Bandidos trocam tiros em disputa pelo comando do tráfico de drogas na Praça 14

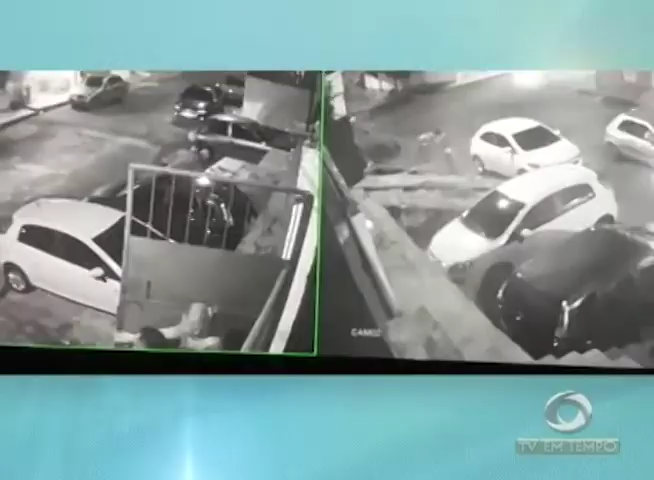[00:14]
Pânico na Zona Sul, bandidos trocam tiros em disputa pelo comando do tráfico de drogas na Praça 14, na hora em que a esposa de um sargento chegava em casa.